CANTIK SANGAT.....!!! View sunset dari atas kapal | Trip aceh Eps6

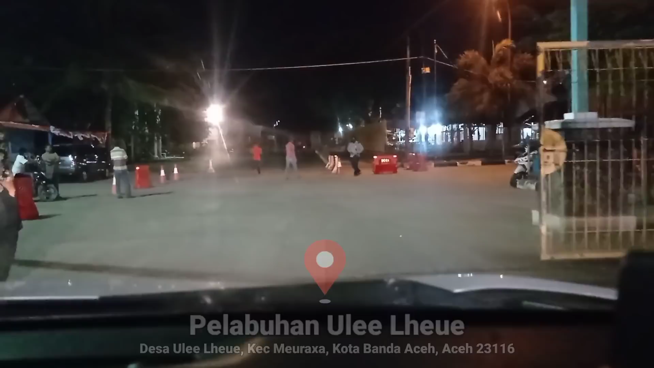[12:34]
Nah di Banda Aceh ini Kita belum punya tujuan Pasti mau kemana Yang pasti mau nyari penginapan dulu Sama mau sholat isya Sholat mahrib Di
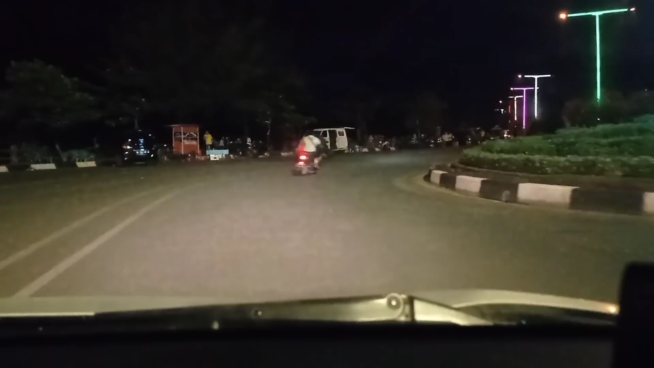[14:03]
Iya Lalu di kota Aceh Ntar masuk ke Wulele dulu Buat temennya ntar
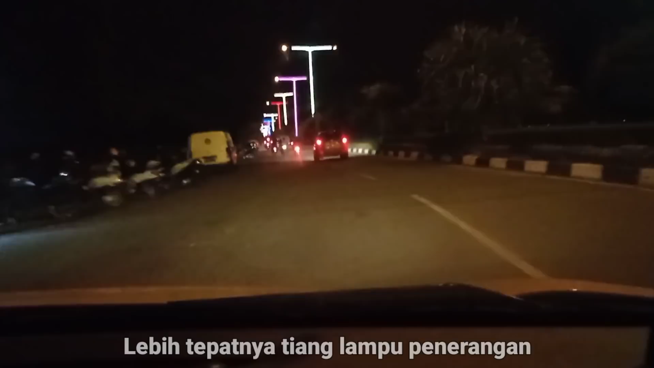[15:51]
tiang listrik ini padahal Tapi bagus ya deh ya Tiang listrik ini cantik sekali ya Cantik Cantik Cantik sangat Cantik sangat ya Bukan cantik sekali ya
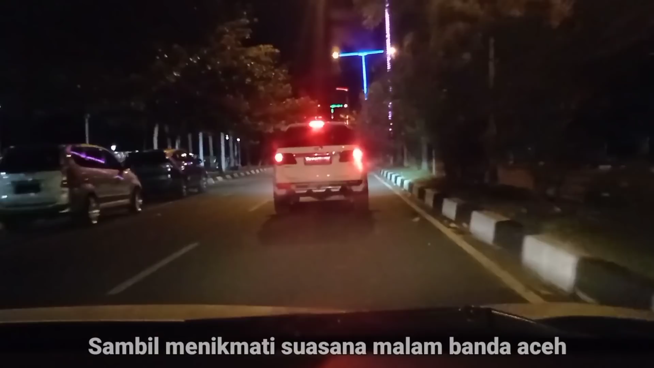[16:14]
Ini rencananya langsung mau nyari penginapan Tapi sekalian ke masjid Baitu Rahman Sholat Ishak Jadi kalau misalkan Di perjalanan menuju masjid Itu ngeliat ada penginapan Ya kita mampir Sekalian nanya-nanya Kalau cocok ya masuk Kalau enggak ya Sholat dulu aja ke masjid Gitu aja
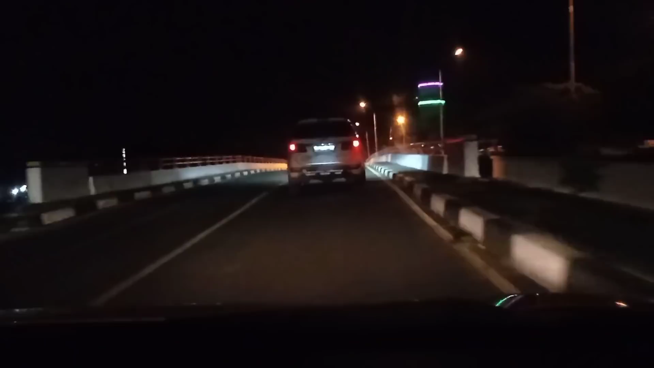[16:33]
Ini nyebrang Nyebrang teluk ya Eh Apa sih ini Sambil lihat kanan kiri ya Kalau misalkan ada Hotel-hotel Bintang 5 ya
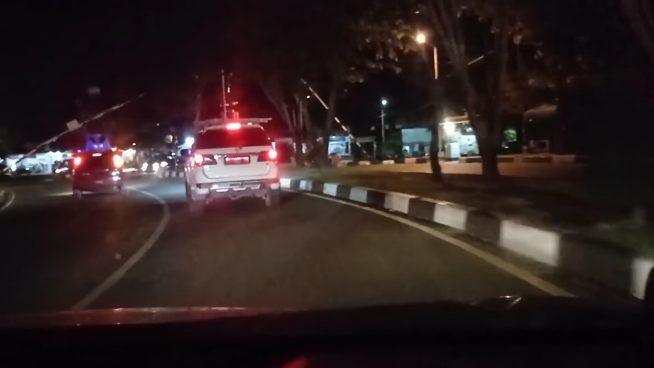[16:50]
Lanjut Ntar kalau udah ngeliat yang Homestay-homestay Itu mampir ya Itu mesjid Ya itu mesjid Mana Masjid Raya Enggak
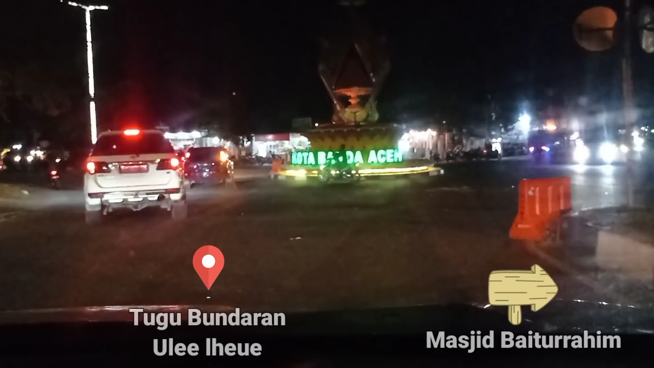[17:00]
tahu Bukan Itu mana gede Bukan Disini mah mesjidnya gede-gede semua Kota
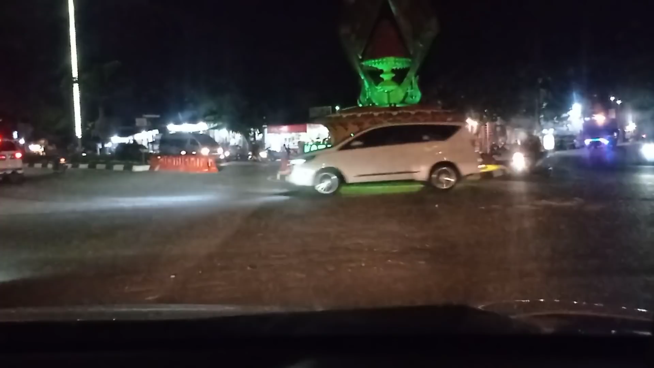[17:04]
Banda Aceh Bundaran Ada mesjid juga Ini di samping kanan Tapi bukan Masjid Raya Banda Aceh Yang kemarin Kita tuju Barusan mesjid ada banyak Mesjid gede-gede di Aceh Bagus-bagus Cuma bukan yang kita tuju Kopi baik Oh ini kopi baik Telur gulung sosis Kok banyak banget sih Telur gulung sosis